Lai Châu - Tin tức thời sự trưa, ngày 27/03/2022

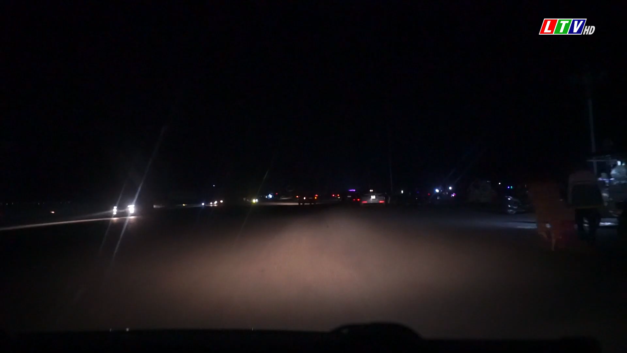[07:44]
Trên khắp các tuyến đường nội thành phố Lai Châu đã diễn ra hành động tắt đèn đường.